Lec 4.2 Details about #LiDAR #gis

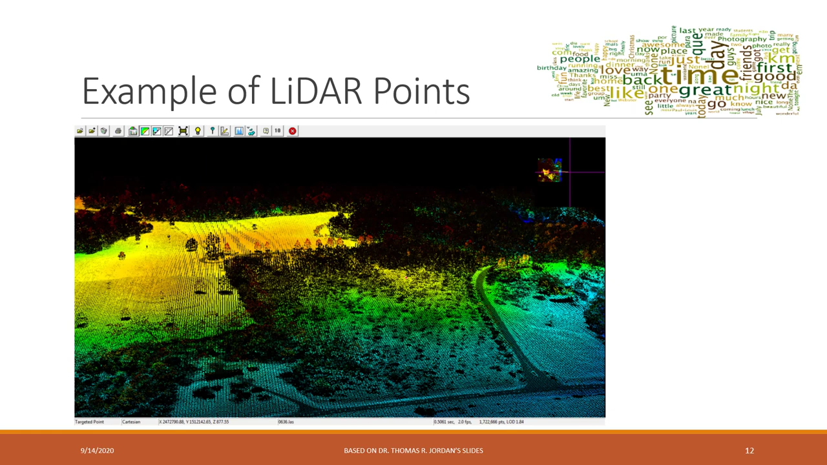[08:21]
the ladder this side is very very huge and it gave us the 3d views because we can know the x y z so it gives a gave us a 3d view of the object and we can accurately measure the height and also the distance etc of the object so here this is i think that i believe this is the same data set but we are looking at the different angles um so here we can see that the height so some are the trees and also some are the hills and also some other roads
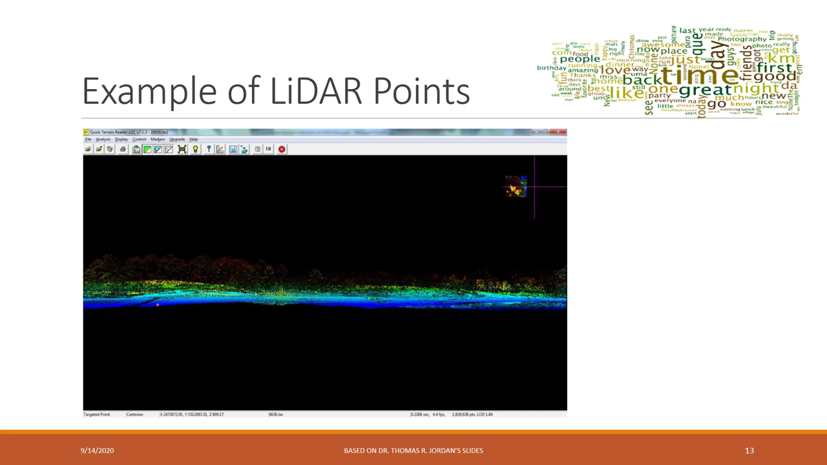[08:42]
the other ones okay again lighter data can be very very huge you